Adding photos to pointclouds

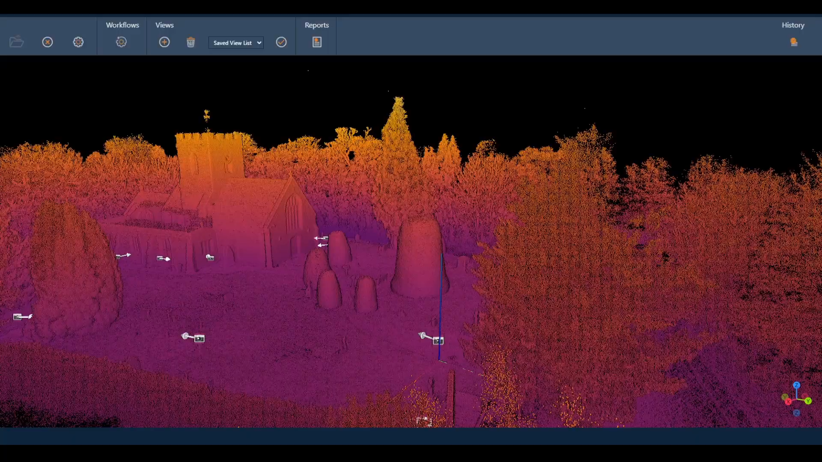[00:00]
I just wanted to quickly share this feature I found in Geoslam Connect today which is it's
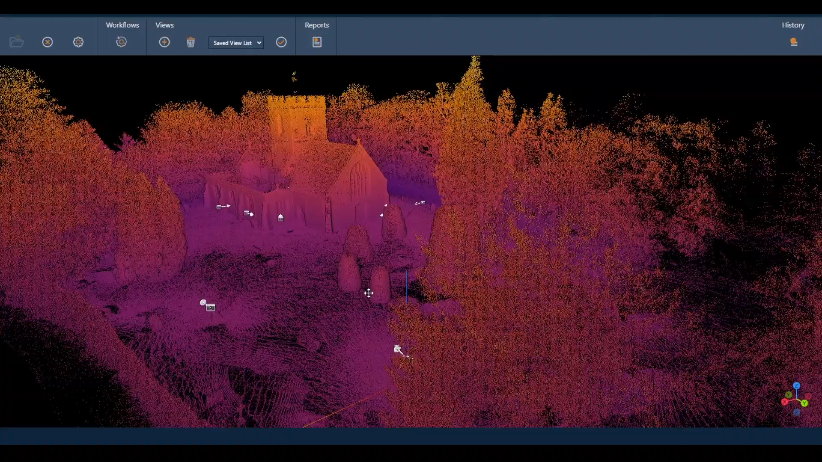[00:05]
really quite cool so what you're seeing is a church captured very quickly with
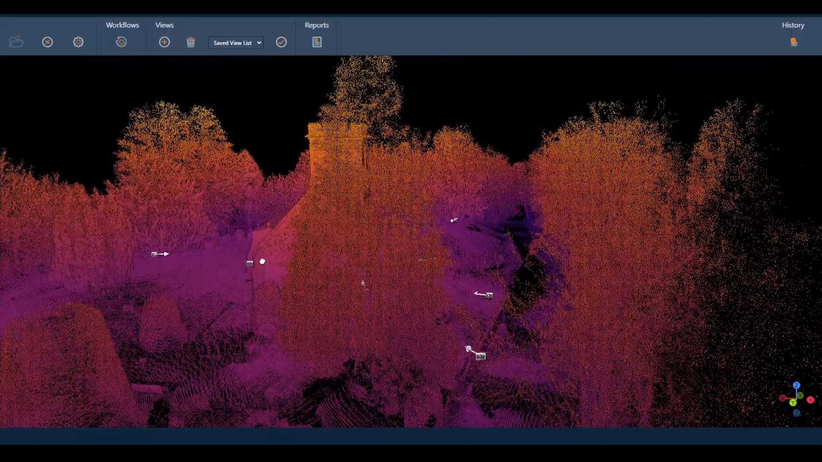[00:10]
a Zeb Horizon as you can see the geometry level of detail you might expect
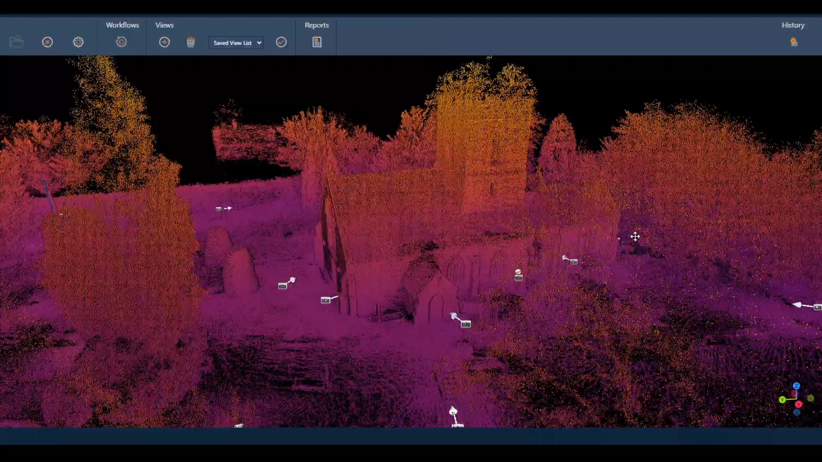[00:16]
from mobile mapping solutions but you'll also see a number of little icons so today I was walking
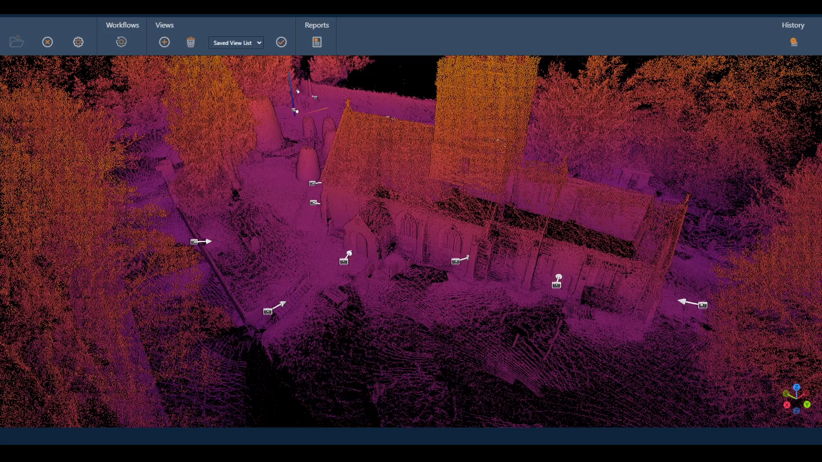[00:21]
around and with my phone I was snapping pictures as I was going and somehow using magic and witchcraft there's the ability to locate
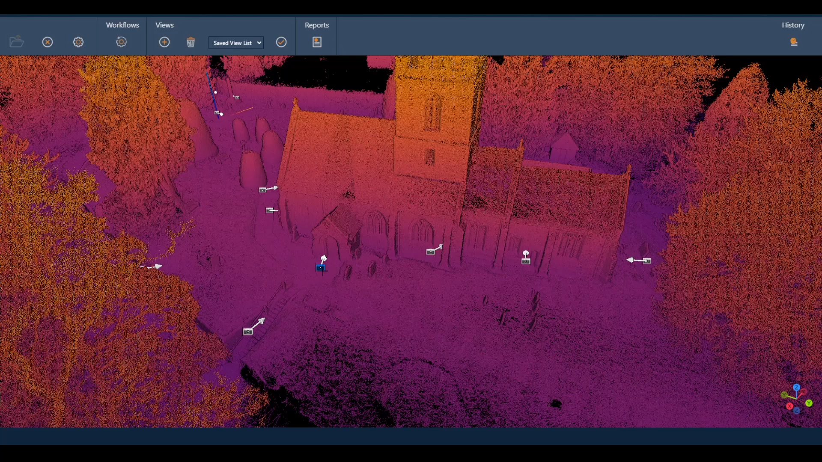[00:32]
these photos in the point cloud not only with the camera location but also
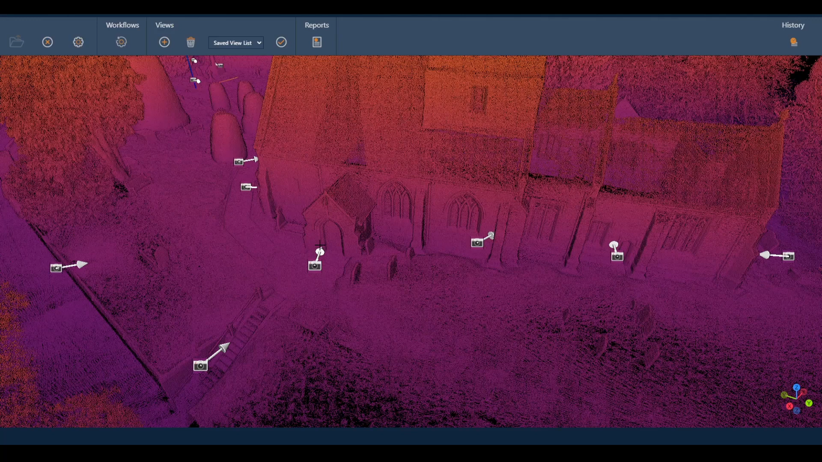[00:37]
the direction the picture was taken which is quite useful so here's a view of the doorway sure enough it's a
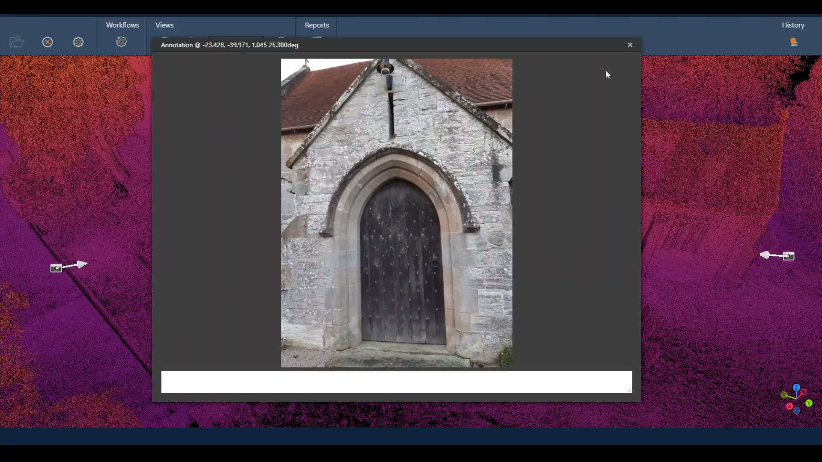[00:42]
view of a doorway here there's what am I doing here oh yeah I
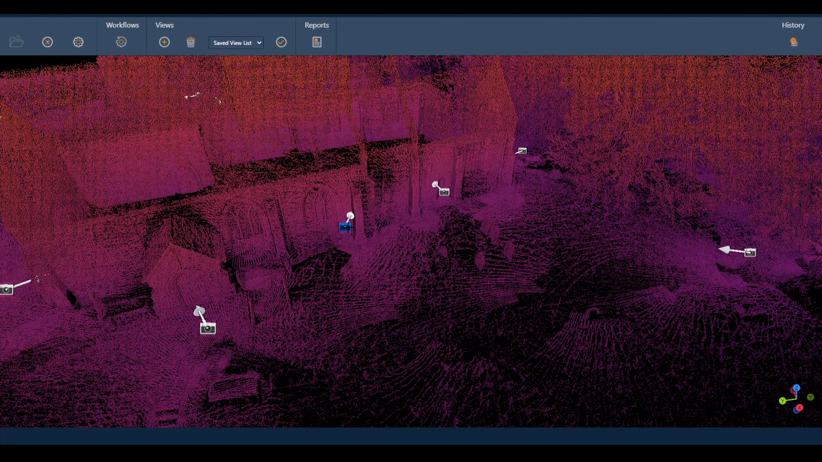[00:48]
think I took a picture of some stonework here that looked a bit dodgy old place for notes as
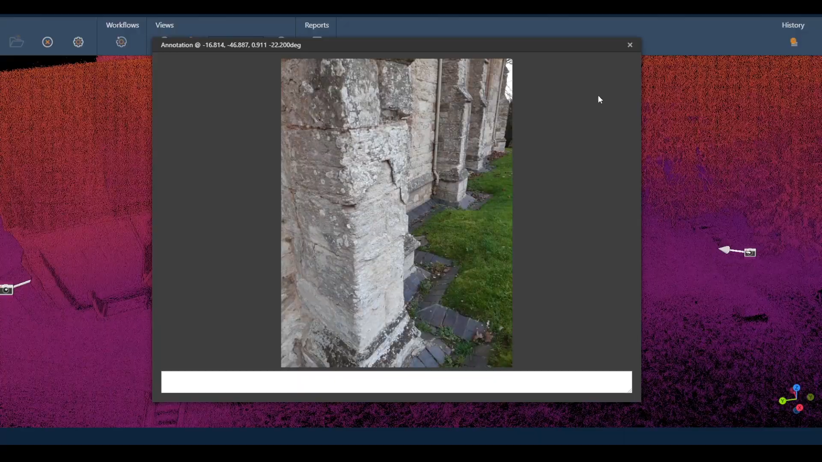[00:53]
well I should have wrote dodgy and old in there or something more professional and
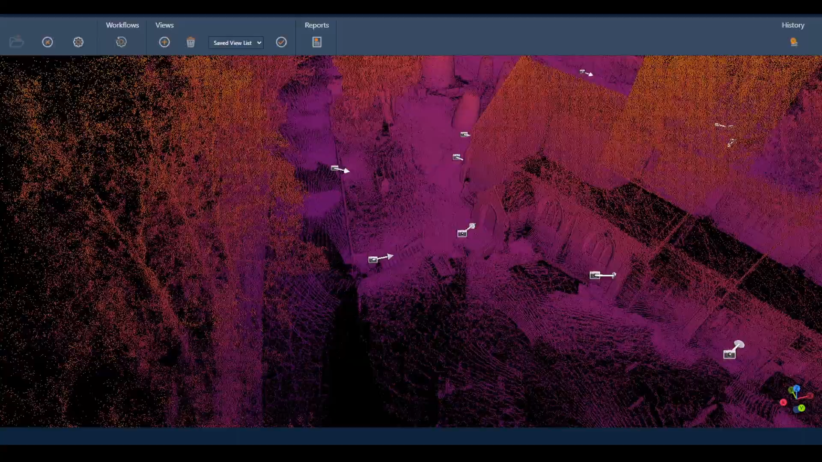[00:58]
yeah so the reason I like this is point clouds
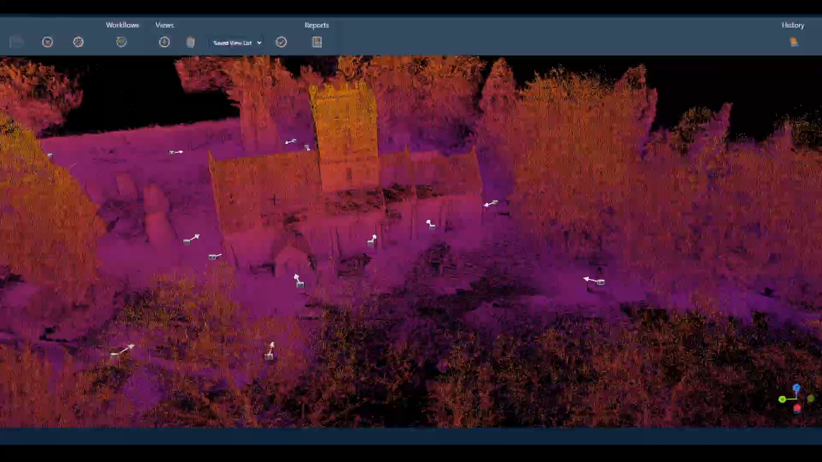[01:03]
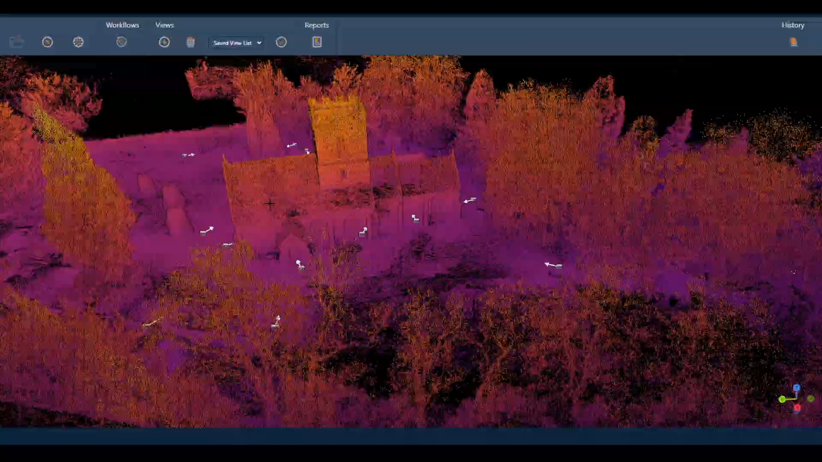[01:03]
are not for everyone
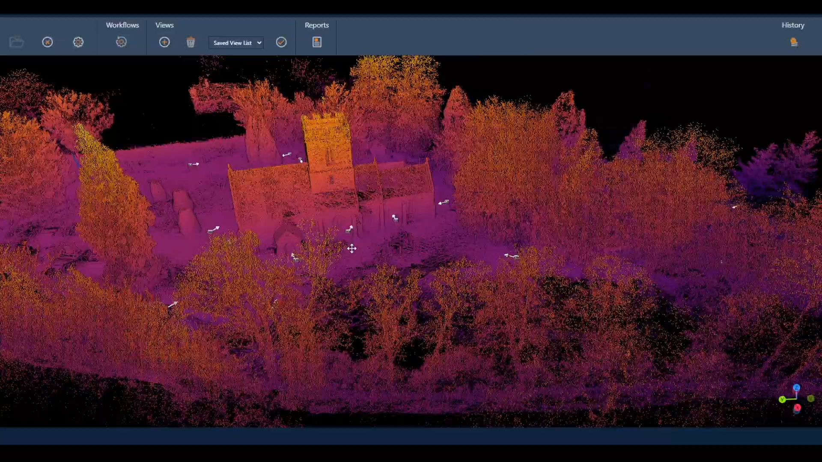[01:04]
but people like pictures and people like to know where their pictures were taken so if you can follow the picture workflow that you might do for capturing detail this is pretty good so look in here there's you know in the
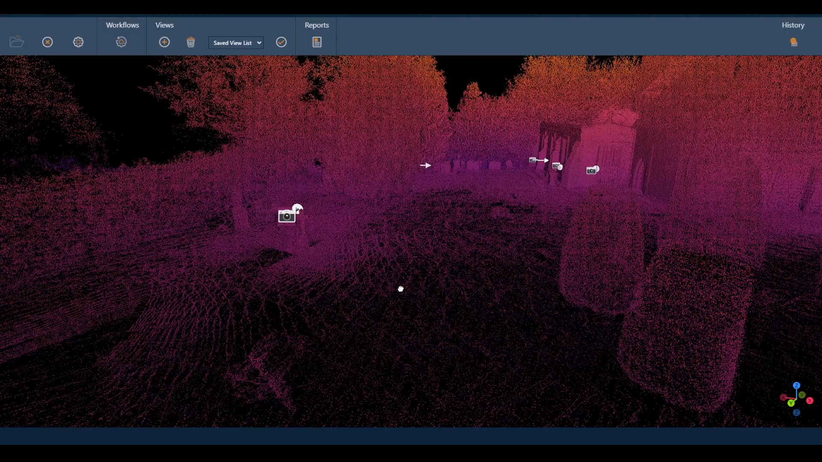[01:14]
point cloud you can barely you can see there's something going on here but on what I was taking a picture of was this cross
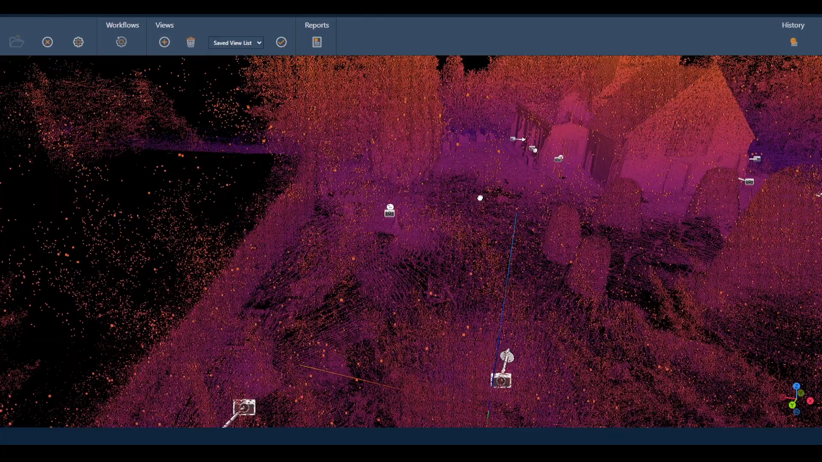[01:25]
and the overall context but also being able to sort of almost locate the
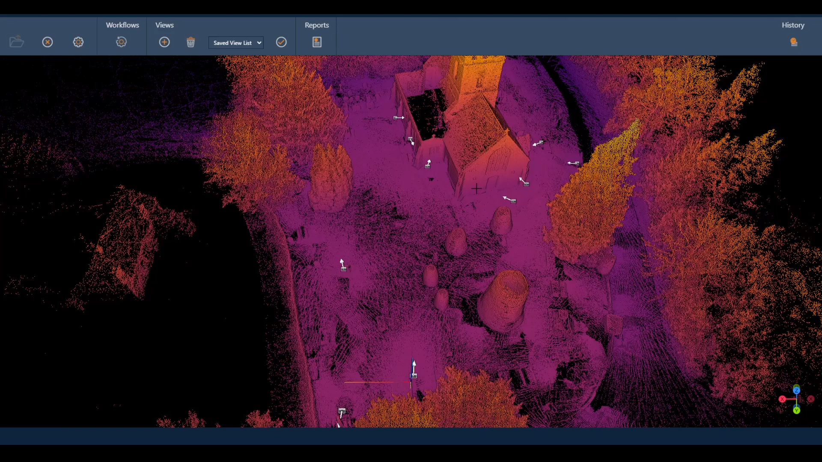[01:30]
photos where they were taken for review afterwards so I think it's a really nice feature I'll be using this again